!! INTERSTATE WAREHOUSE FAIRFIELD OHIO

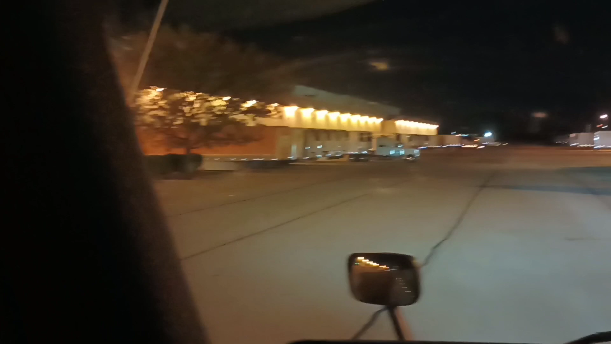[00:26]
It's 36 miles from our house, so it's not that far away. And they're pretty quick here. Oh, shit. Seventy-four. Should be a little bit past that pretty truck sticking out down there.
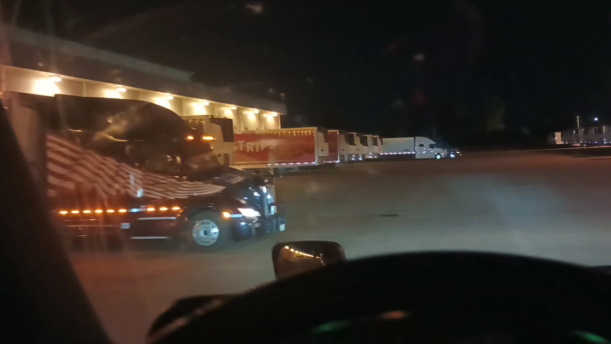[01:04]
God dang. Are they sure? Seventy-four. Shit, I thought there was a trailer in 74.